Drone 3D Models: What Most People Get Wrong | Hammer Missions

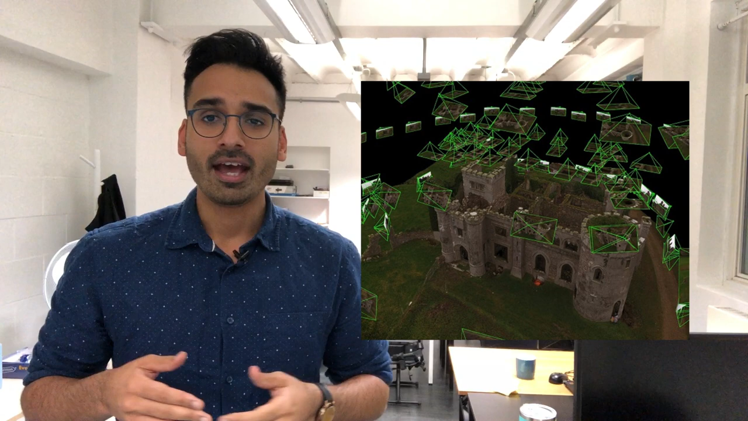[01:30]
photogrammetry and photogrammetry is essentially a technique that we've known in software for a really long period of time in fact i made a whole video on just photogrammetry so